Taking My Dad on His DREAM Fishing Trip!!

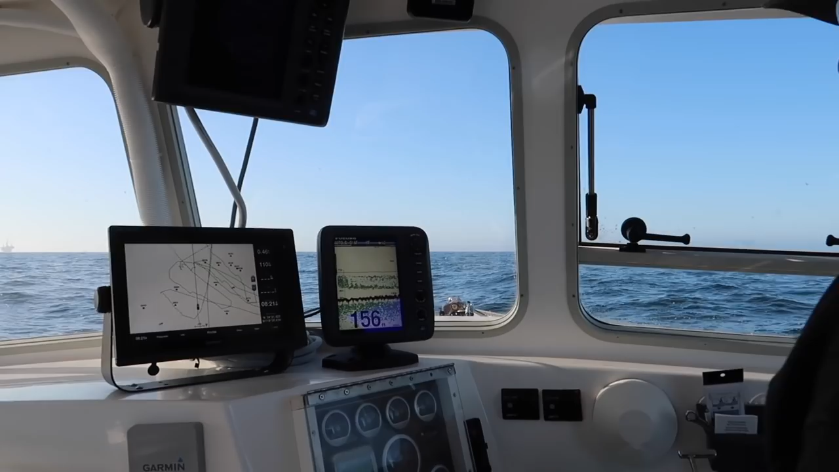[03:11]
So this is our GPS. This is telling us where I was yesterday, these green track lines.
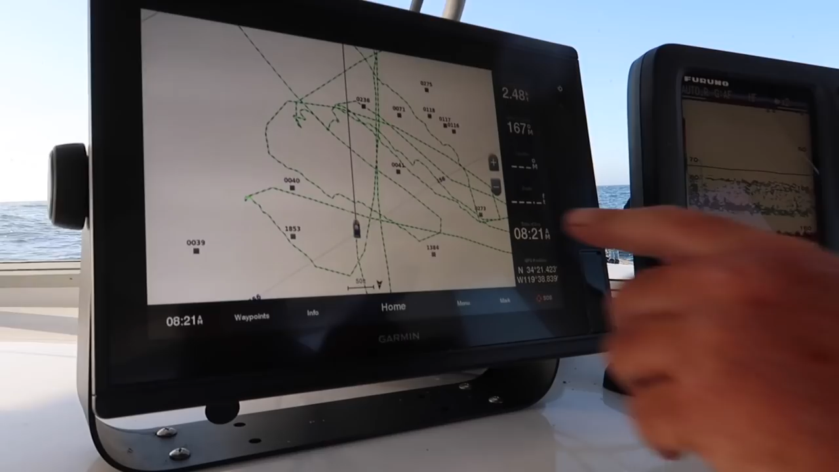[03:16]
This is us right here, and this is the sonar.
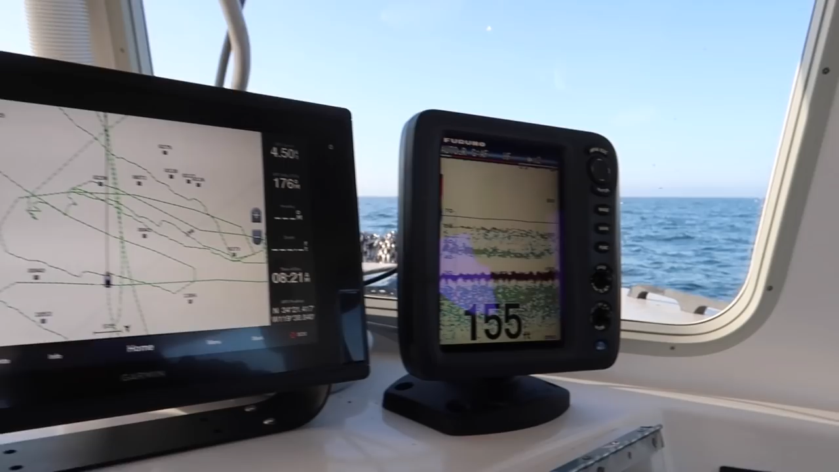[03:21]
So what I'm doing is I'm driving over these saved waypoints, and as I get up to some of this area here, you'll notice the bottom's gonna get shallower. We're in 152.
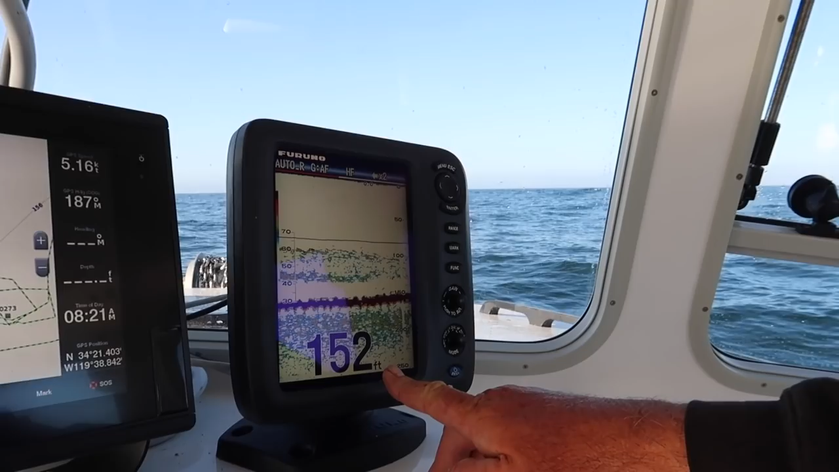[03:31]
On screen: depth 152 ft
As we climb up onto this here, we're getting shallower and you start to see some of the fish showing up on the screen. Now, they're just like us.
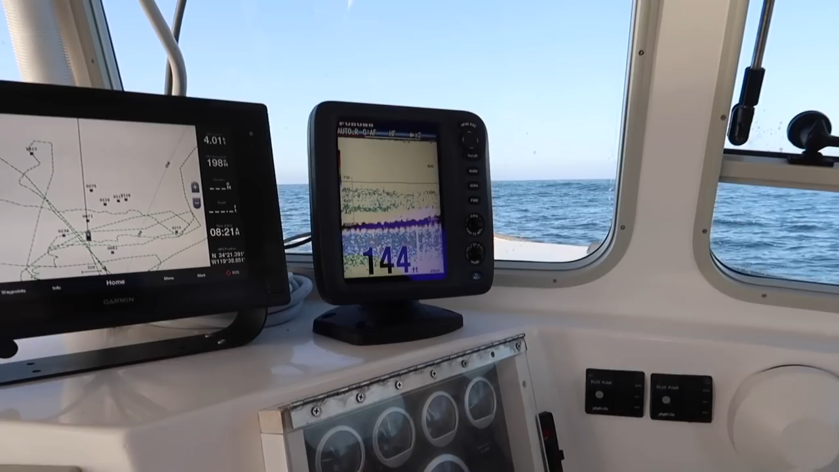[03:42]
Sometimes they're hungry and sometimes they're not. So we'll move around. We'll look at different areas. We'll grab the hungry ones. So that looks like a good spot right there.
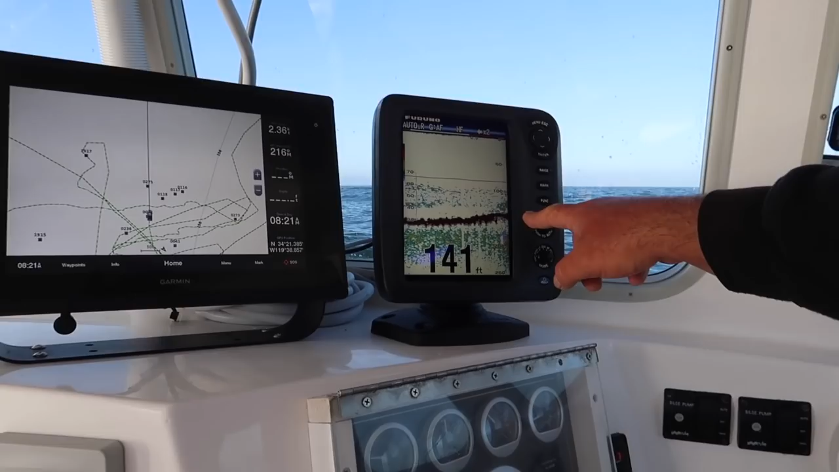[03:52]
On screen: depth 141 ft
We got a nice condensed area of fish. Yeah. Number 71.
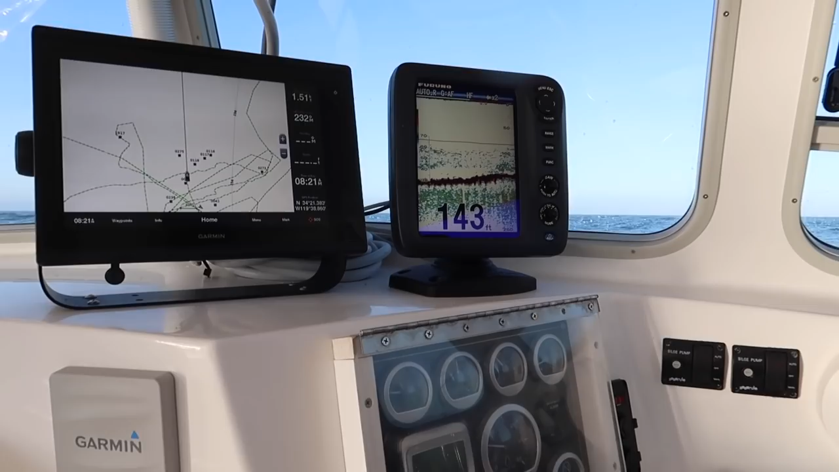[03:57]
On screen: depth 143 ft
We're looking for rockfish right now? We're looking for rockfish.